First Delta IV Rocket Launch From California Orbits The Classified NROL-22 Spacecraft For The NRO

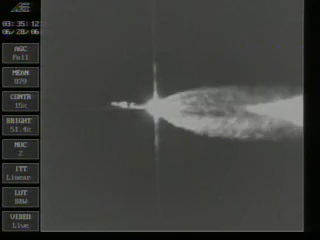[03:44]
Two minutes and one second. You just saw the solid rocket motors separate from the Delta IV rocket. Pressure looks really good. This is Delta launch control at L plus. Two minutes and 10 seconds into the mission. Coming up on two minutes and 15 seconds into the flight.